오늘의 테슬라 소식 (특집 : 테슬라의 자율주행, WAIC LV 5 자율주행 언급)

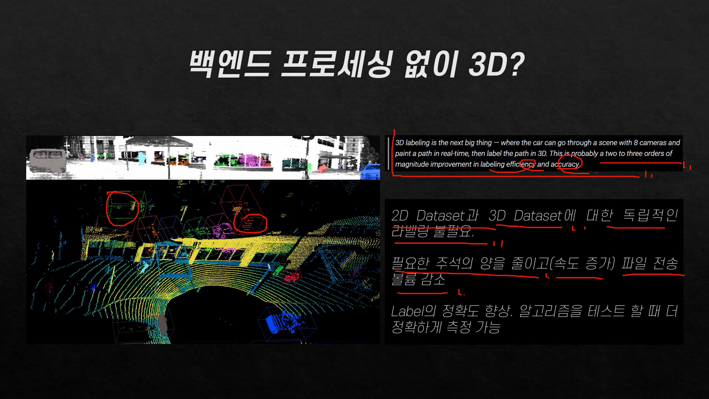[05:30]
감소하게 되겠죠 그러면서 3D로 정확하게 사물을 비교할 수 있기 때문에 레이블의 정확도가 높아지고 알고리즘을 테스트할 때는 더 정확하게 출정할 수 있도록 도와줍니다 올해 2월에 올해 2월에 트윗 Q&A였는데요 여기서 저는 약간의 가능성을 봤던 부분이 Q&A였는데요 저는 이제 라이다가
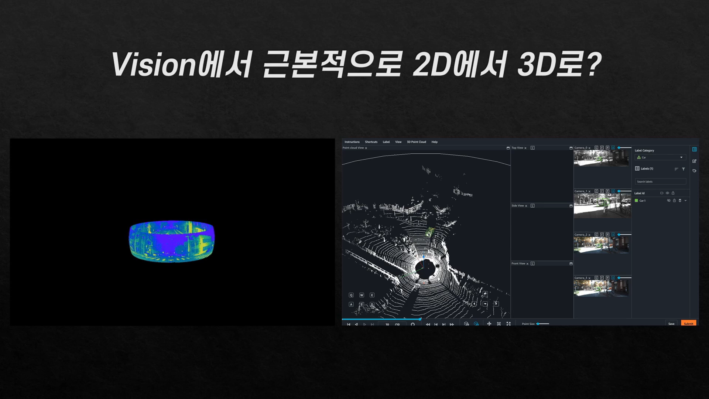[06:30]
인식하는 방법을 보게 되자면 이렇습니다 360도 포인트 클라우드를 통한 방식인데 이 방식을 계속해서 이 안에 있는 센서가 쏘면서 돌아가는 거죠 쭉 도트를 쏴서 움직여야 합니다 그런데
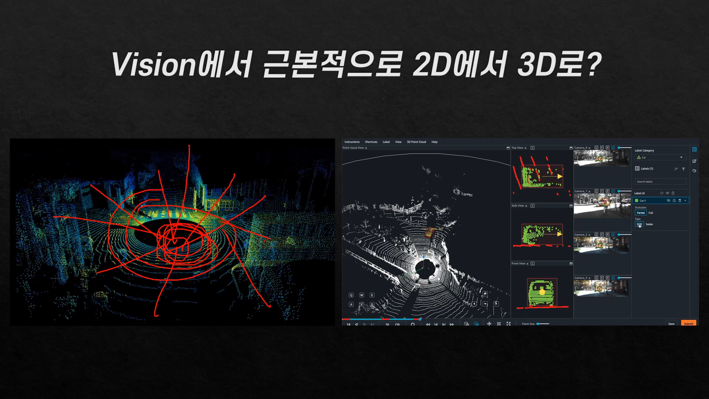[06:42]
잘 보면 도트가 멀리 갈 경우에 빛에 담긴 정보가 양이 적습니다 때문에 이런 정보 극복을 위해서 사전에 맵핑된 데이터를 필히 사용해야 합니다 이미지 데이터와 라이다를 통해서라도 한계가 있는 거죠 그래서 맵 자체에 레이블링을 해야 합니다 라이다는 출력과 탐색 범위에 한계가 있습니다 라이다에 쓰이는 레이저는 전파에 비해서 출력을 높이기가 어렵다는 문제가 있습니다 고출력 레이저는 위험하기도 할 뿐더러 상당한 열을 발생시키는데 이를 냉각시키기가 힘듭니다 이러기 시작하면 상당히
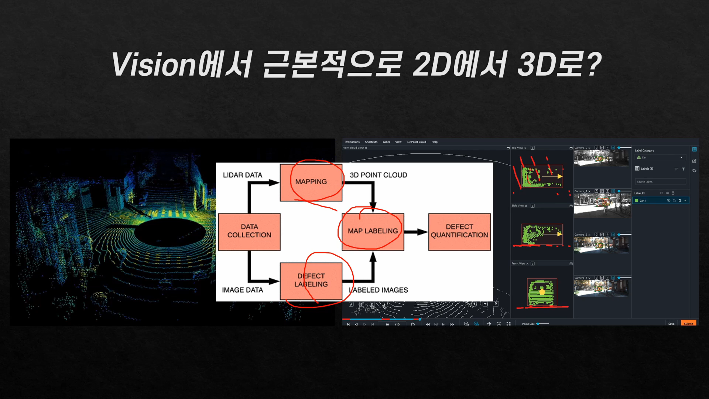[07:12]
거대해질 수도 있는 거죠 이미지와 포인트 클라우드의 사용을 보자면 이런 식으로 구성이 되겠습니다 상호 보안을 통한
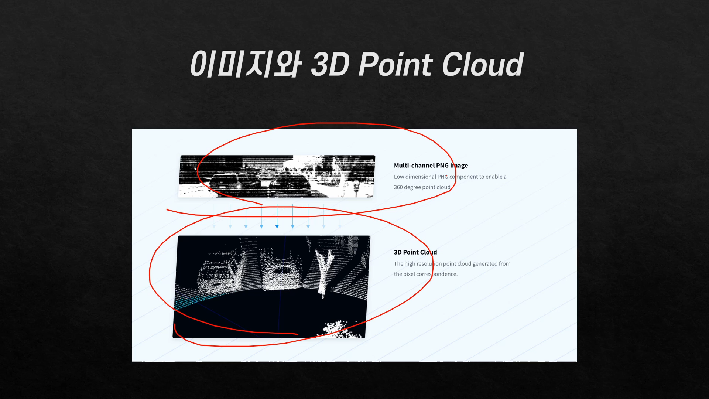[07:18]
퓨전 없이는 제대로 가기 힘든 모습입니다 예를 들어서 2D에서 3D로의 변화를 GIF로 가져왔는데요 3D 레이블링이 가능하다면 이런 모습이겠죠 왼쪽에 3D로 레이블링 되어버리는 순간
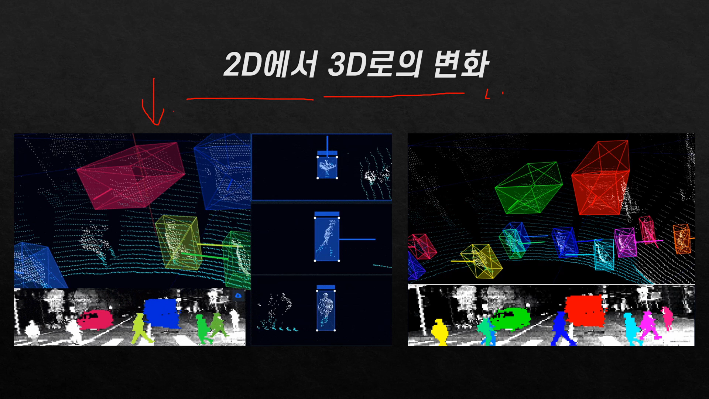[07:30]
자동으로 2D에서도 레이블링이 되는 모습입니다 그러니까 3D로 하는 순간 2D 데이터셋에도 적용이 되는 거죠 그래서 굳이 2D 거 따로 3D 거 따로 할 필요가 없어지는 겁니다 테슬라와 웨이모의 자율주행 차이에서도 말씀드렸듯이 라이다